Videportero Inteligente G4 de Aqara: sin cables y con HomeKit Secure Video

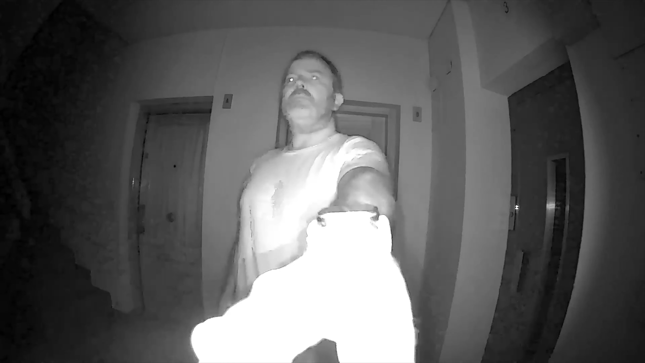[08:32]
Y aquí os dejo dos muestras de vídeos grabados de día con la luz normal y de noche completamente a oscuras para que veáis la calidad de las grabaciones que podemos ver en nuestro iPhone.